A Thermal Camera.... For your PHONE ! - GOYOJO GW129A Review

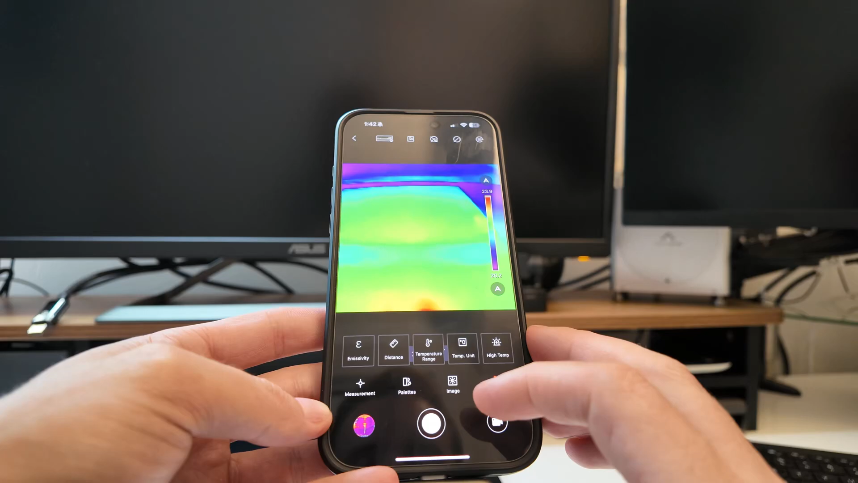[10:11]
Uh, high temperature. Ooh, cool. Okay. So for me, yeah, 80.
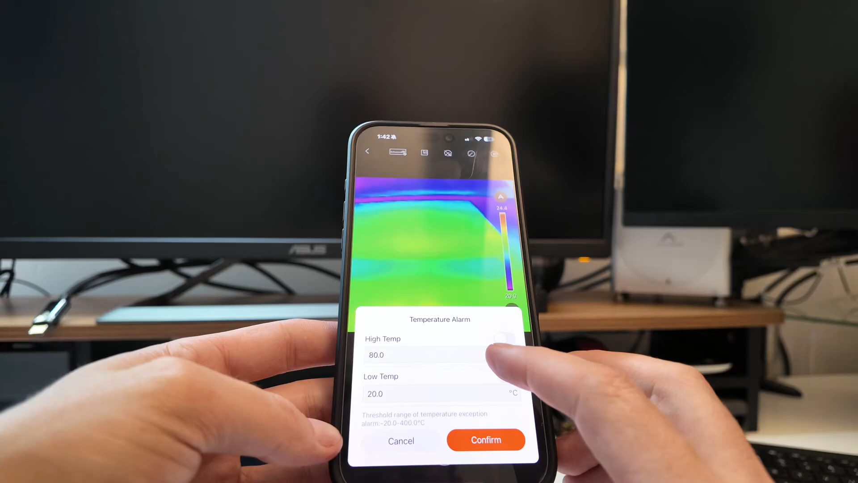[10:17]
Low temperature, 20. That's probably actually maybe a little too low.
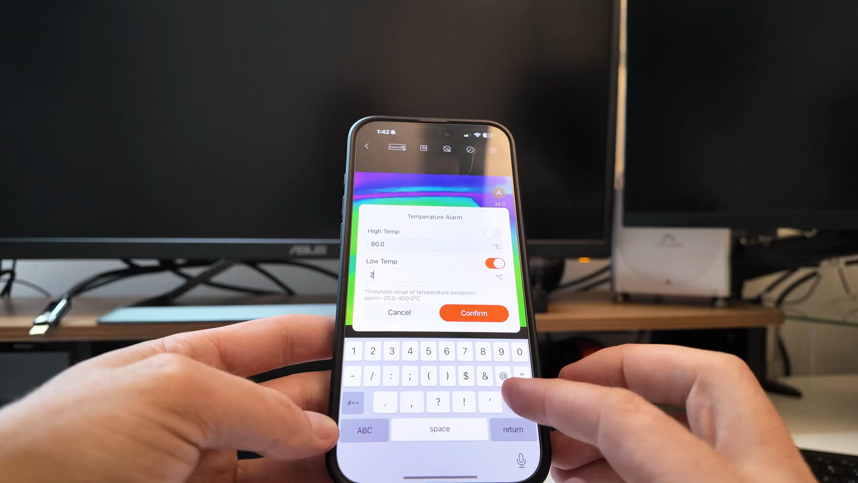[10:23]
I'd say probably 15 maybe.
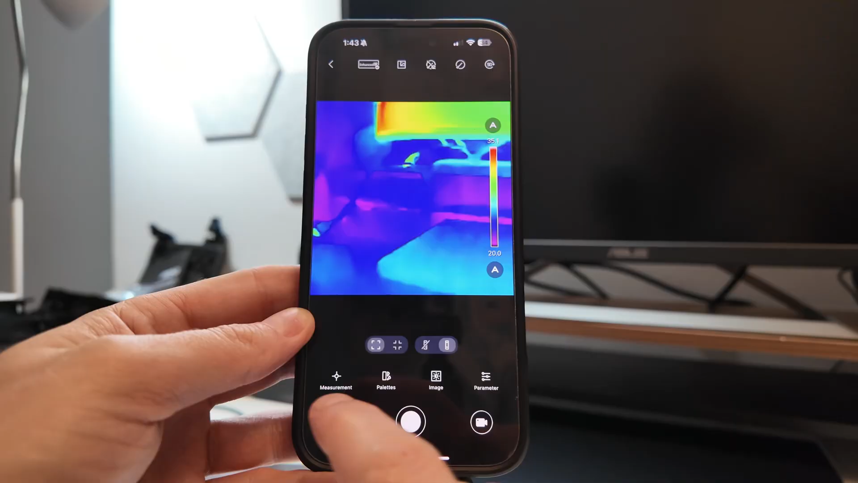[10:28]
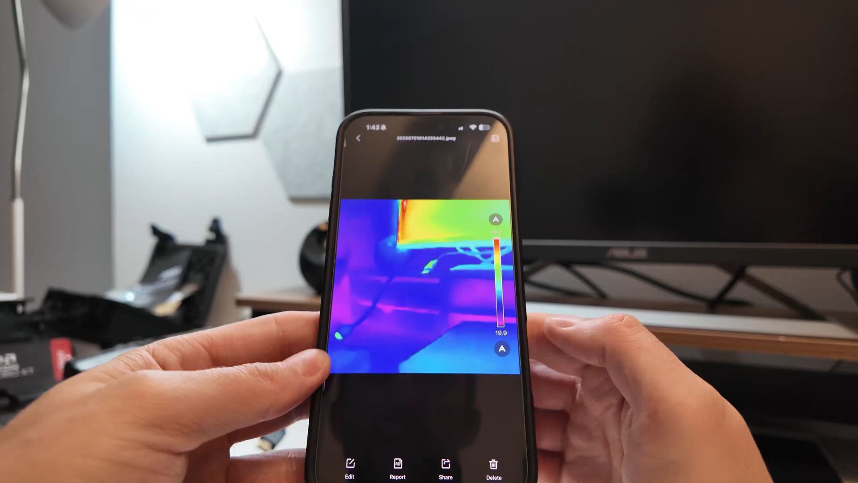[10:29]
Uh, that's good for my video purposes, for example. You know, I can just insert a video and be like, this was the hotspot in that edge of the screen there. And it was really important. Or if you're an engineer and you're like, I have a really bad hotspot in, you know, this, whatever I'm looking at.
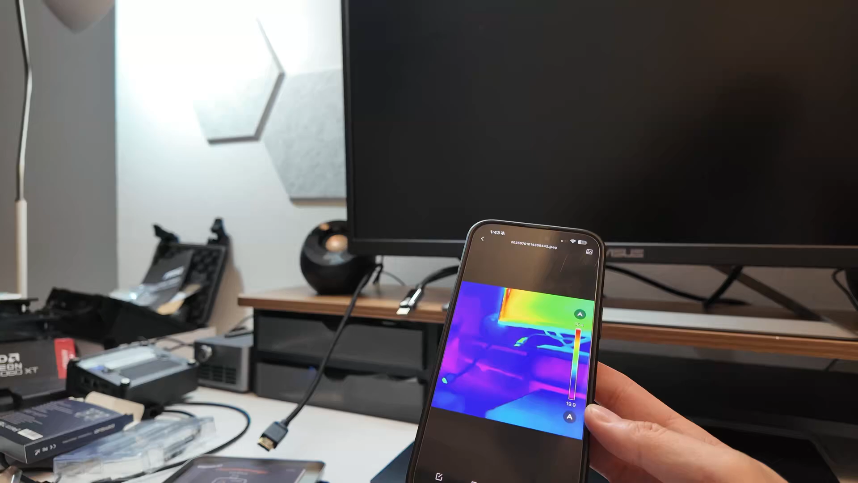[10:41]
If you're electrical, maybe like, here's a really bad hotspot in the electrical area. And I'm worried about it causing a fire. So you just take a picture and you send it off to your client or something and be like, yeah, this is hot. And maybe you want to address this. Like, I'm going to have to do a little work there.
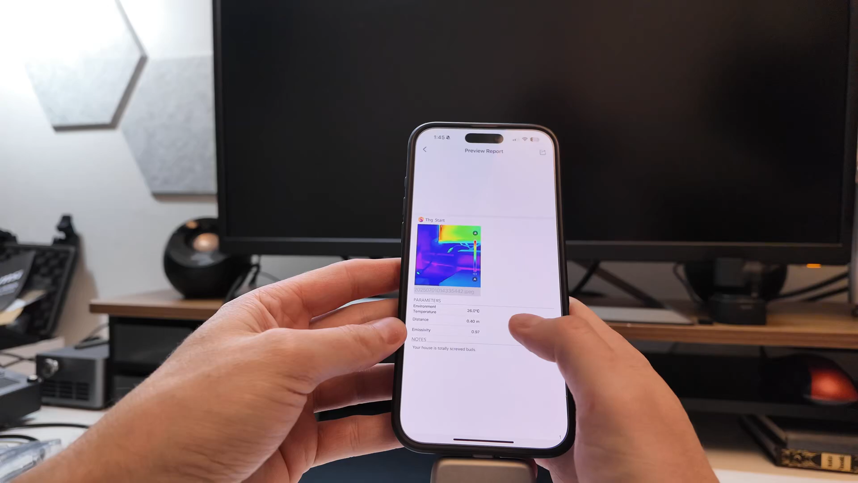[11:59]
And it actually makes a report. Yeah, that's sick. And you can email it to me where you're screwed.
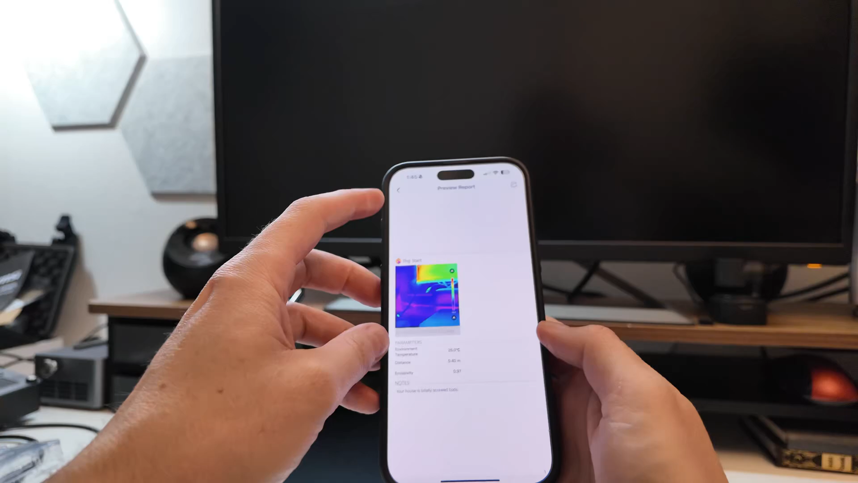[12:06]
That's sick. I like that. That's really cool. That's really cool. Actually, you can generate a freaking PDF report. That's cool.
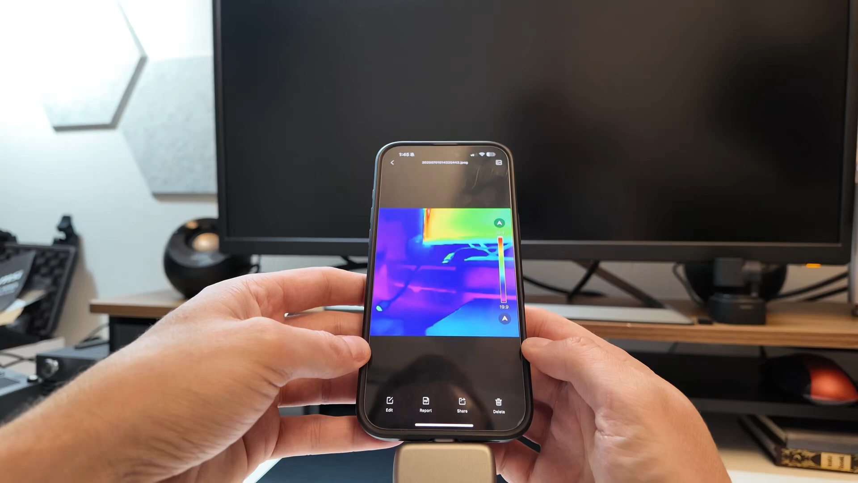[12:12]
Yeah, that's cool. I like that.
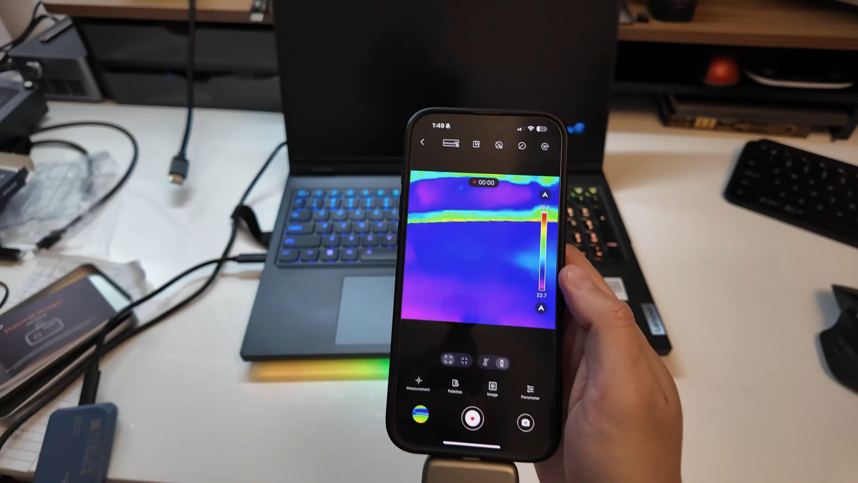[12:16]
So now I have my Legion here playing game.
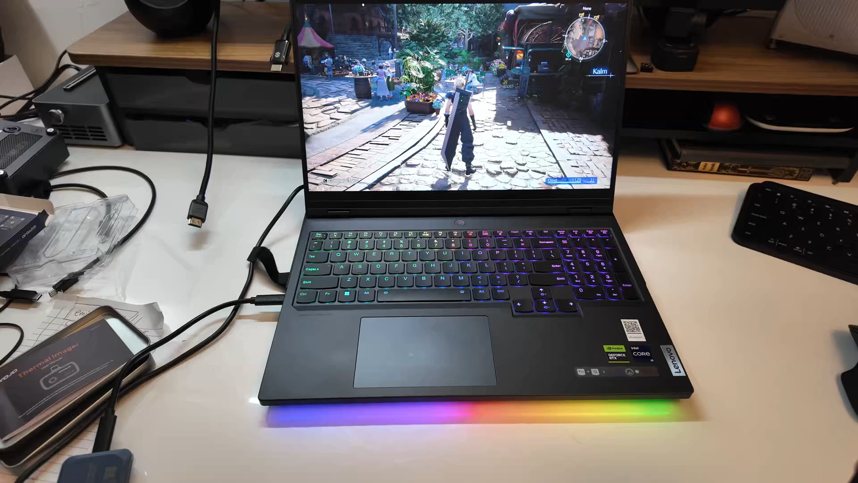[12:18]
Very cool. So you can see that there. We'll let it warm up. I just turned it off.
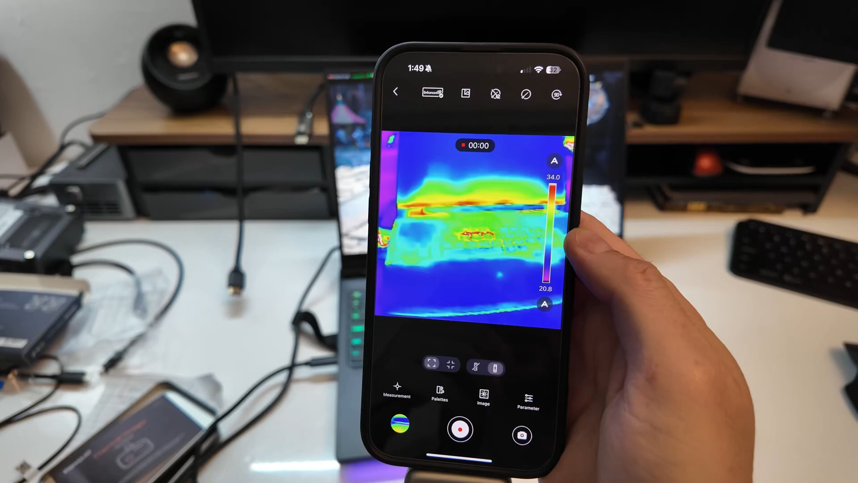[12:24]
So we're going to let it warm up for a minute. Come in like that. And what are we comparing to the keyboard deck?
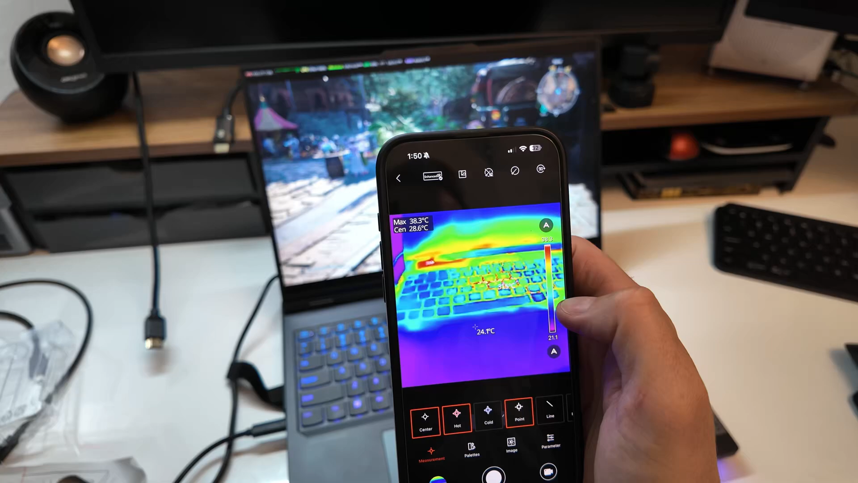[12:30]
On screen: spot 28.6°C, max 38.3°C
Well, the keyboard deck is 24 degrees. And that little hot spot right there is 31.
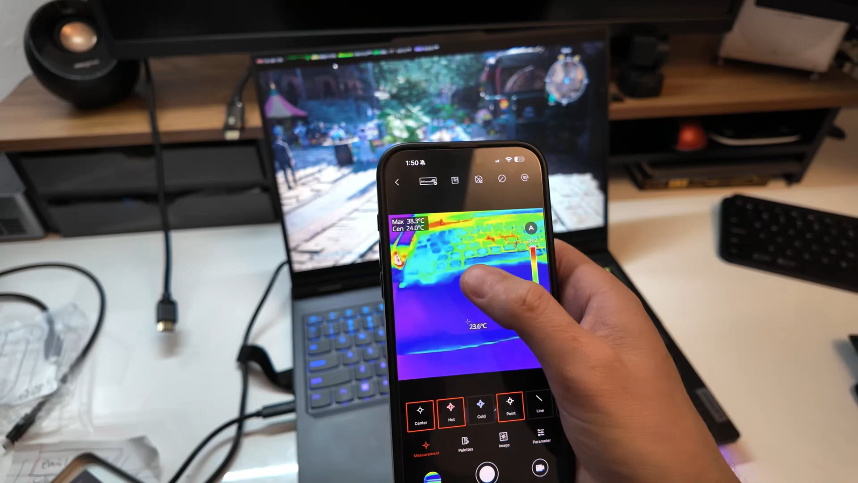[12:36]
On screen: max 38.3°C
I'm kind of curious what that is. That's 32. It's not that hot actually. 32.
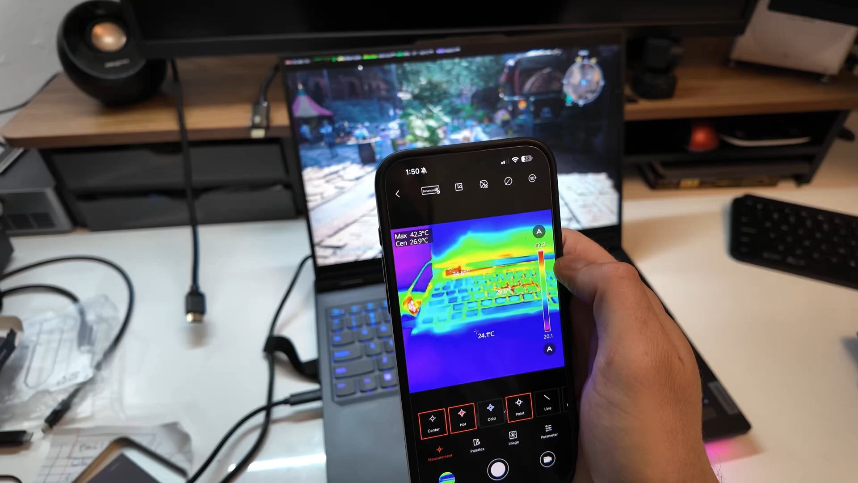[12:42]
On screen: max 42.3°C
Alright, we have a vent over here. So let's collect that again. 44 over there. Let's actually clear it for a sec.
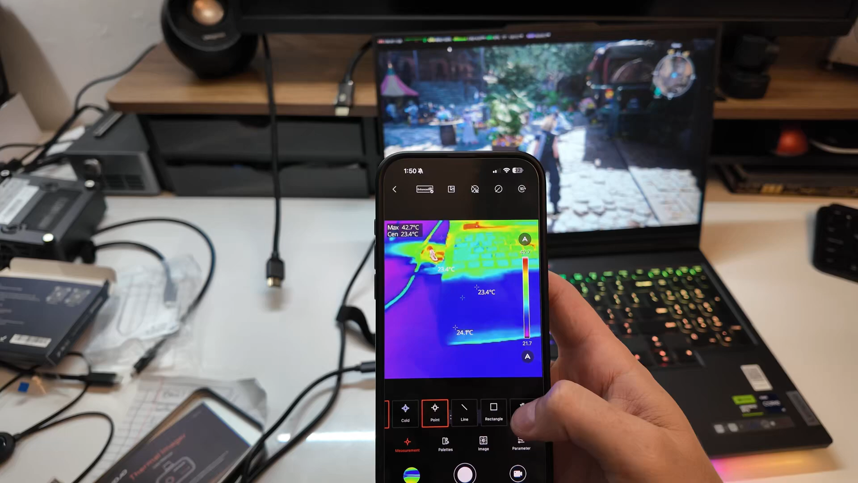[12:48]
On screen: max 42.7°C
Get the center back. There we go.
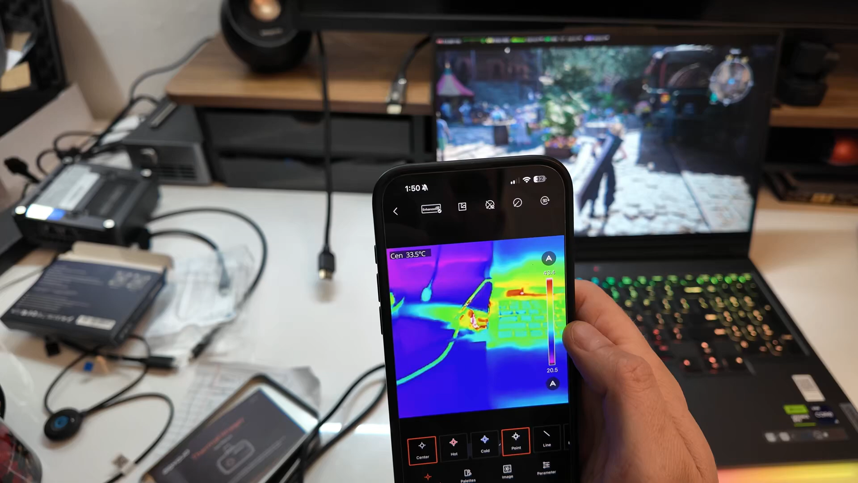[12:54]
So the center is 30-ish degrees in that little spot there. Come over here. We'll look at the vent.
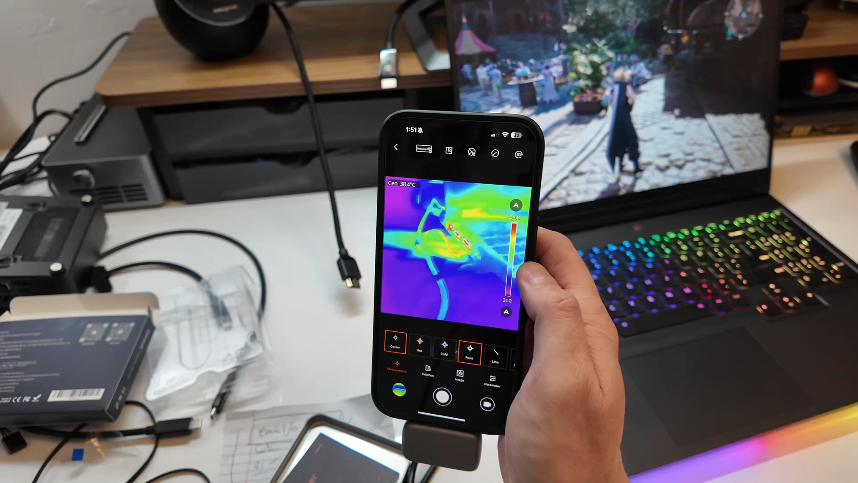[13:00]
On screen: spot 38.4°C
44, for example.
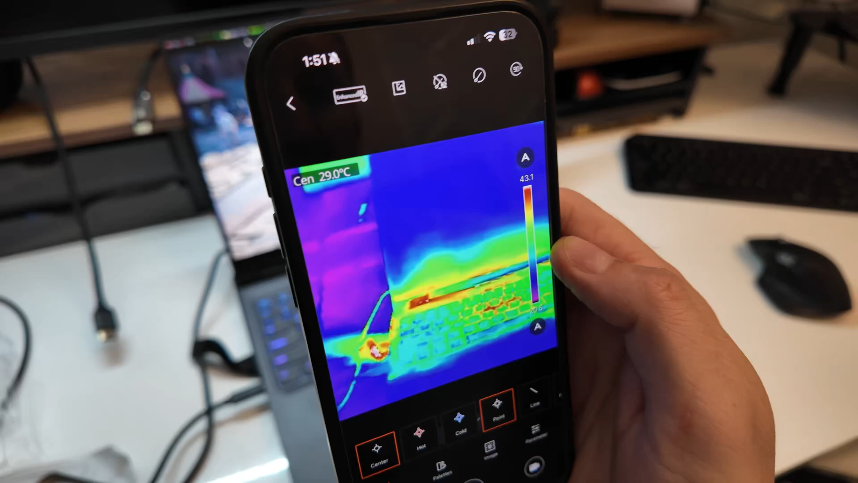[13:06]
Now check the areas over here where it's hot. So I'm going to take a video now rather than showing you guys in my hand how I do this.